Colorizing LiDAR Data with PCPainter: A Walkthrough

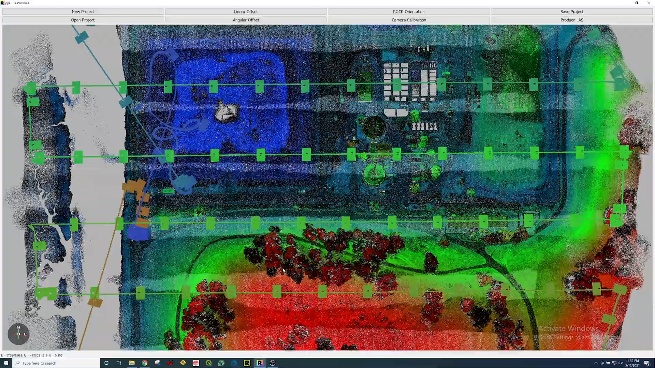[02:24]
Well, it looked like the software just rendered and opened up our project from last time. And we can see here, we have all of our LiDAR data.
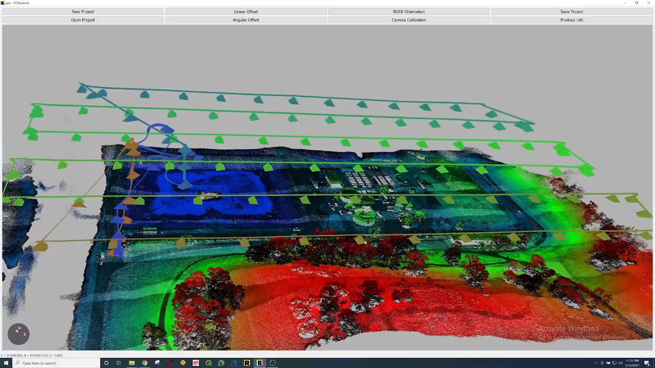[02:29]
And here on the trajectory, we have a bunch of camera positions and poses. So if you want, you can just click this produce LAS and it's just going to colorize the point cloud. That's all there is to it. You just open it up and click produce LAS and that colorizes the point cloud. You're all done. That's it. But while we have this open, like I said earlier, I want to show you some more of the advanced features in PC Painter in case you want to do something like tune up your camera system or recalibrate it because maybe you bumped it or something happened.
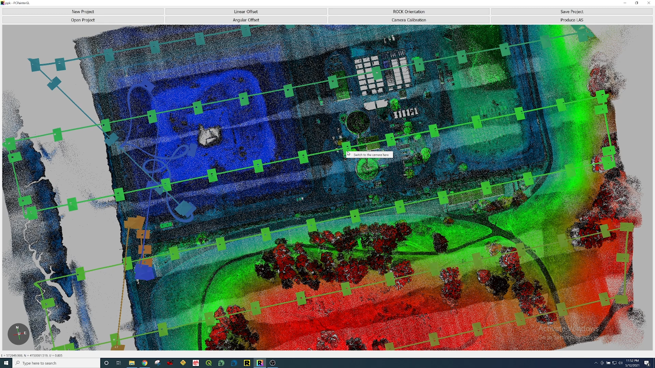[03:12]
It just happens. So I might as well show you how to do it here in the PC Painter software because it's a pretty cool feature. So on each individual photo, what you can do is you can actually right click on this and say switch the camera here and check this out. Boom.
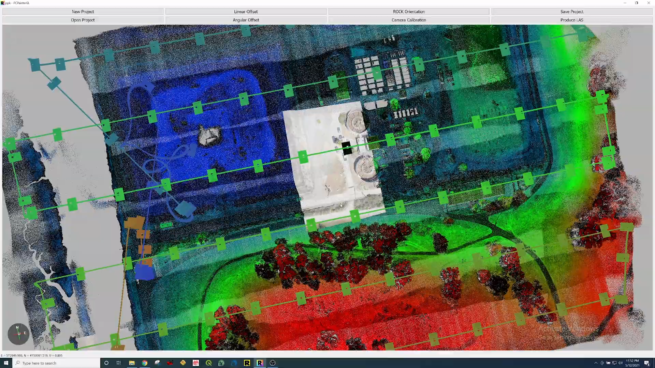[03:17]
That camera photo is now in real time overlaid on top of your LiDAR data.
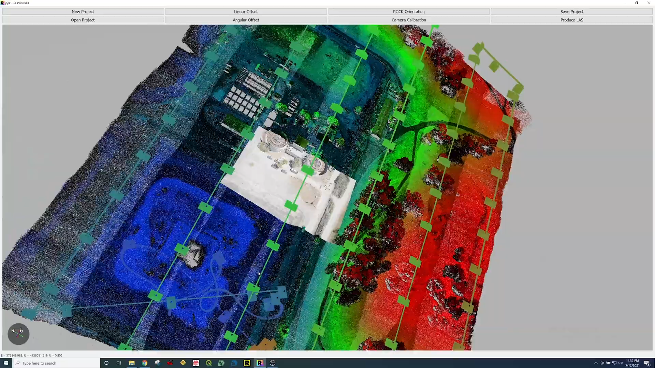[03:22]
So I'm going to go ahead and change my position to get a little bit better and closer in here.
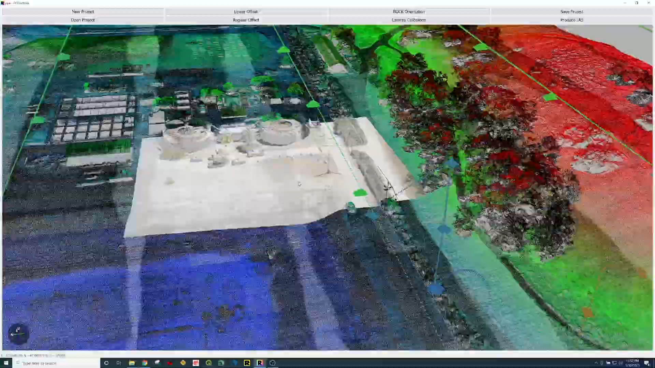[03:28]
And so we can see how well aligned and calibrated the camera is with respect to the actual raw data. So the other big feature of the PC Painter software is being able to calibrate your photos to the LiDAR data. So again, like I said, if you were to un-calibrate the system by knocking it around, you can always come in here and tune it up.
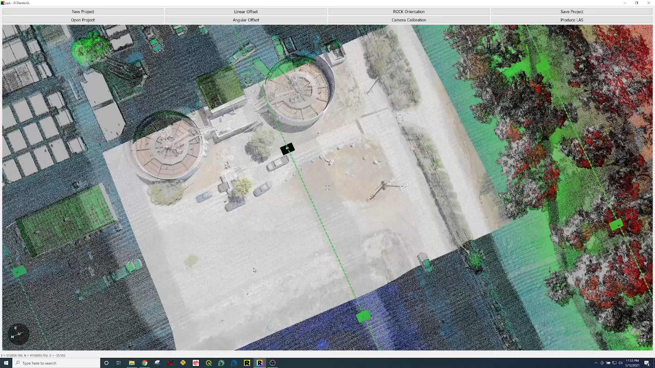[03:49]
So you can adjust the focal length here in camera calibration. So right now it's at 24.511. So let me just, let me just expand this by quite a bit. We'll just change it to 25. You can already see up here, it's misaligning with that, that cylinder there. So I'm bringing back down to 24. And you can actually do this in real time as well.
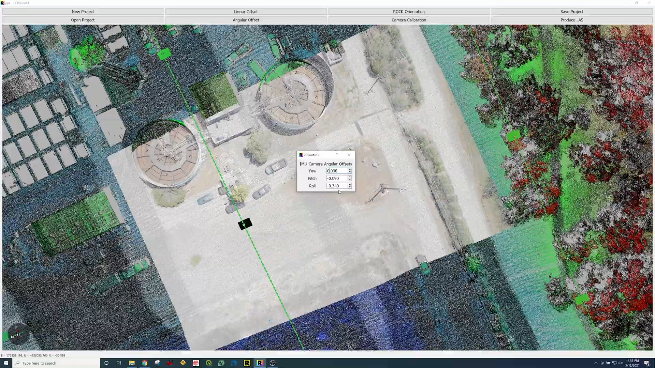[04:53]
If you ever were to experience something that happened, at least now, you know, you have a way to recalibrate your system and get the best possible data from your R2A possible. So that being said, the calibration looks awesome. Everything looks pretty spot on here.
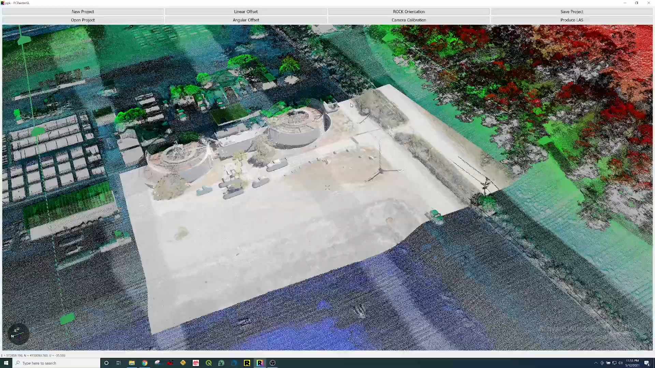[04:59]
So I'm simply just going to click produce LAS.
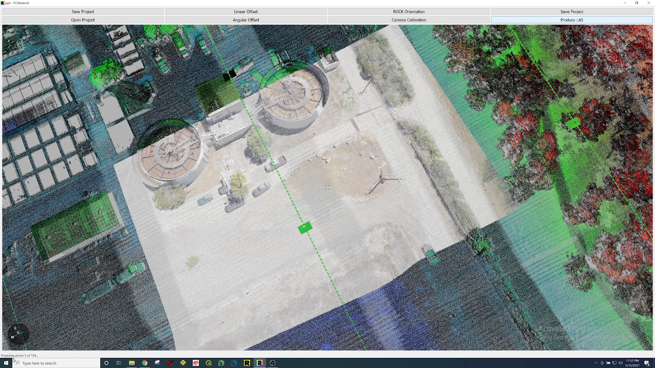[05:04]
And now the software is going to go ahead and project the photos onto the lighter data and make it that colorized point cloud.